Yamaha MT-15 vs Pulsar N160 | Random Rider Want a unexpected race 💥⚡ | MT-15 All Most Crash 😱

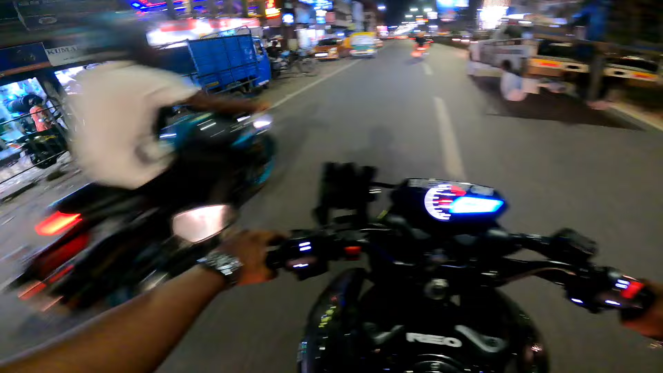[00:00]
बना रहा हूँ। और देखो भाई MD15 राइडर, ओ यार क्या ही भगा रहा है ये,
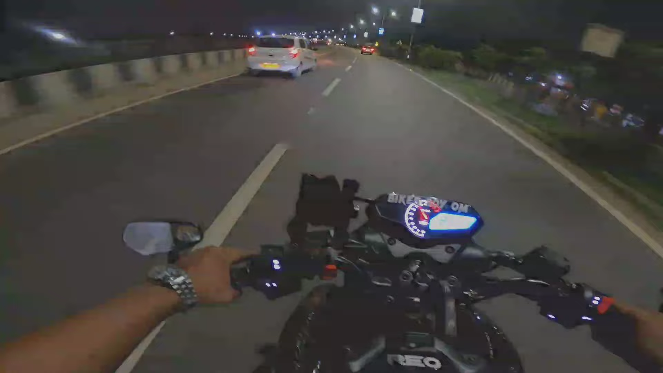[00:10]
देखो ओ, ओ, ओ, ओ, ओ, ओ भाई क्या है भाई,
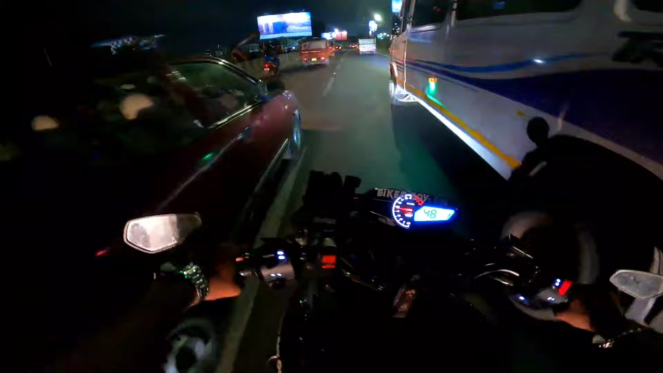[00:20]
ओ, ओ, ओ भाई फूल था भाई, देखो ये MD राइडर को देखो यार,
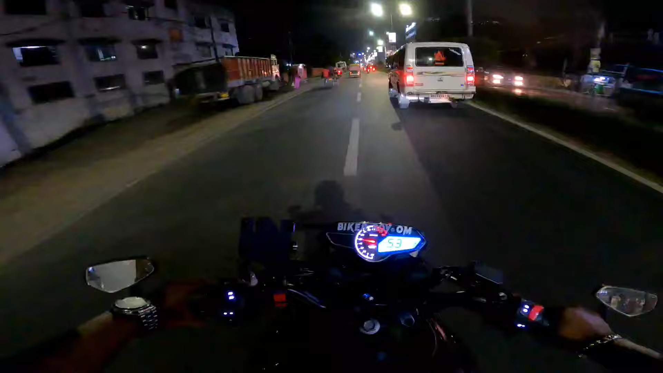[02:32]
भाई फुल जोश के साथ भगा रहा है भाई, कैमरा देखते ही चार्ज हो गया इंस्टेंट।
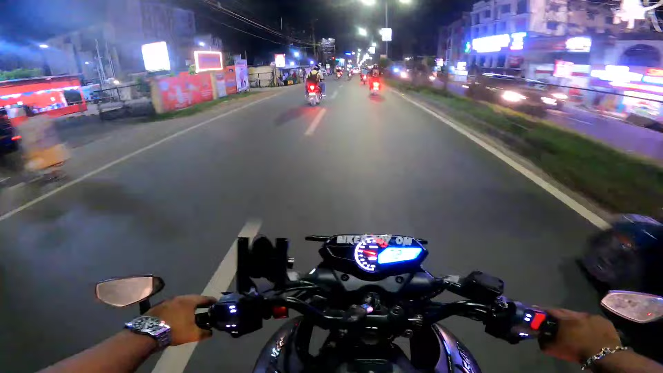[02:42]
तो चलो इसके साथ थोड़ा ट्रैक करते भाई, भाई मेरे तो ठीक पीछे ही है भाई, ओ, ओ, ओ।
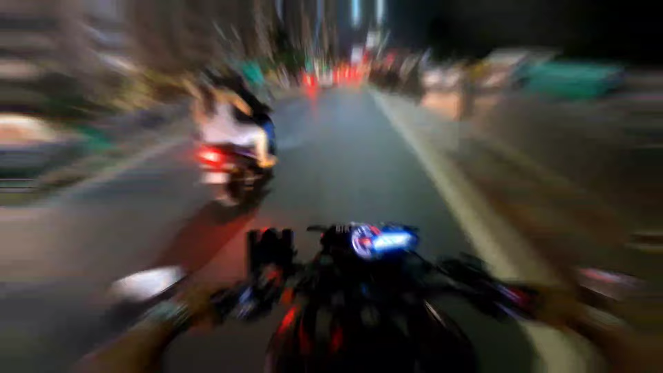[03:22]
ओ भाई क्या ही भगा रहा है ये, देखो ओ, ओ, ओ, ओ, ओ, ओ भाई क्या है भाई, भाई कैसे क्लोज करते हुए निकला भाई।
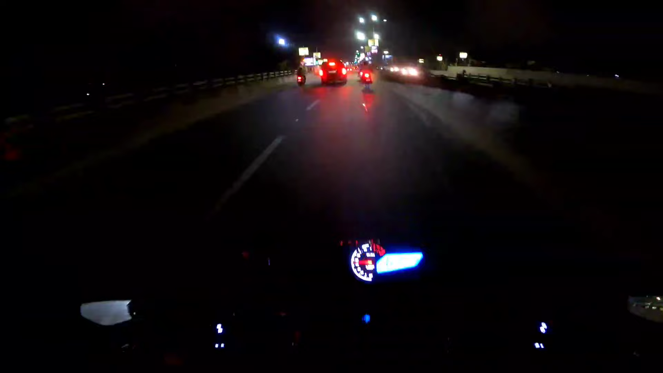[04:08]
तो भाई शुक्र है भाई सिग्नल ग्रीन है अभी, तो चलो इसको पीछे करते हुए निकलते। ज़्यादा रिक्स तो नहीं लूँगा, क्योंकि वैसे ही मैं कोई सेफ्टी के साथ तो वैसे नहीं हूँ,
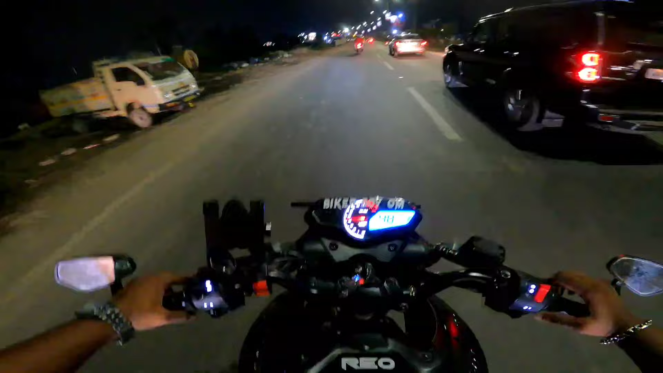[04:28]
क्योंकि कहाँ से क्या हो जाए पता भी नहीं चलेगा, इसलिए ज़्यादा रिक्स भी नहीं लूँगा।
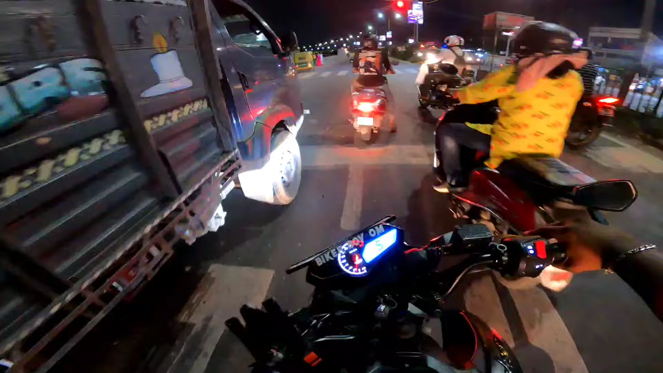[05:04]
तो भाई अभी तो यहाँ का सिग्नल तो रेड होके रखा है, और वो किधर है?
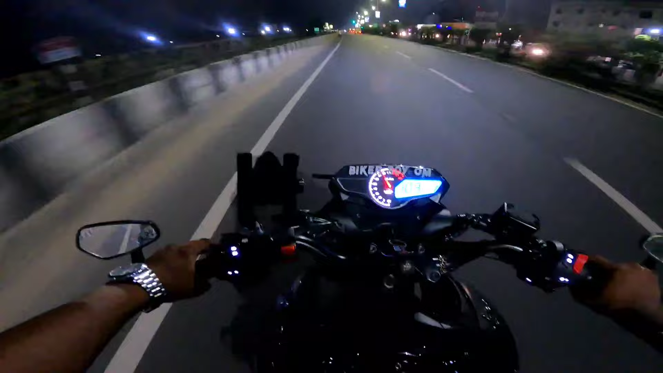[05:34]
भाई देखो ये MT राइडर को देखो यार। हो
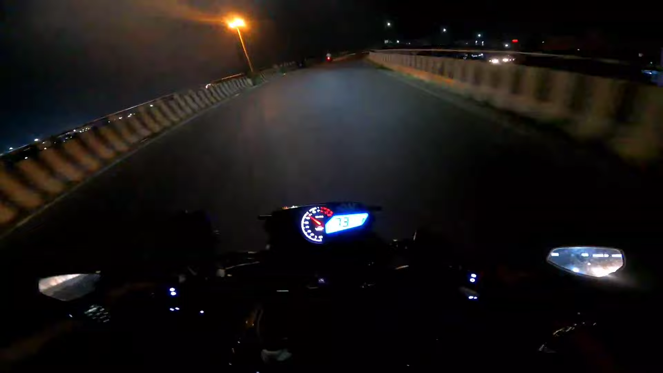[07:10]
भाई फुल मजा आ गया भाई, फुल मजा आ गया।
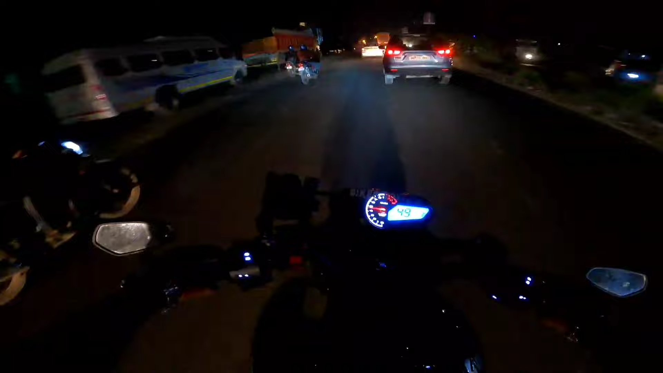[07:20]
ओ अरे भाई फिर से आ गया यार।
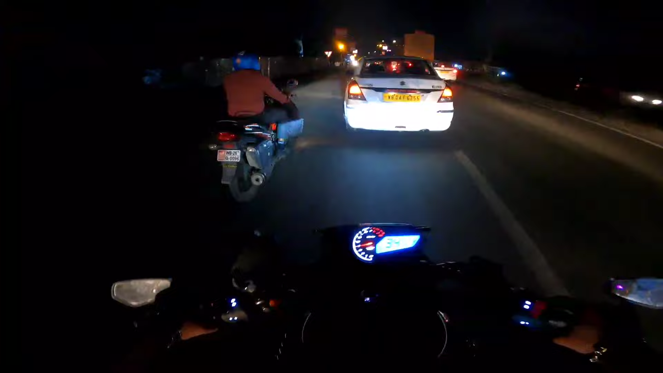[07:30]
और भाई आगे तो नाका लगा हुआ है। हाँ भाई, नहीं भाई, भाई ये तो हार मानने का तो कोई नाम ही नहीं ले रहा है।
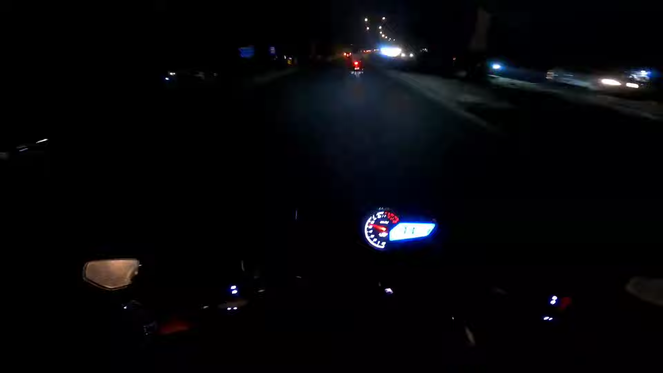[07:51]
चलो फुल जोश के साथ। चलो भाई पीछे कर दिया फिर से।
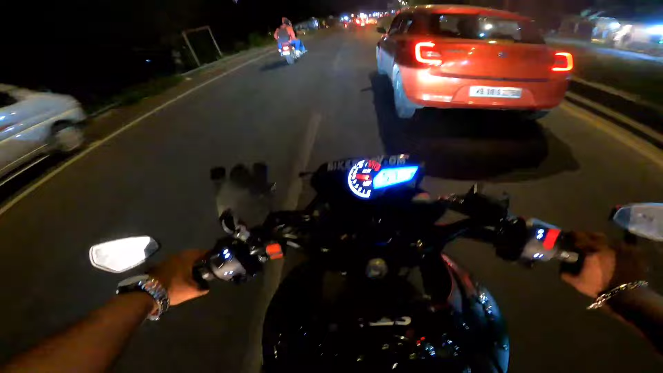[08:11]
देखो भाई भाई फुल भाई क्रेजी वाला सीन भाई।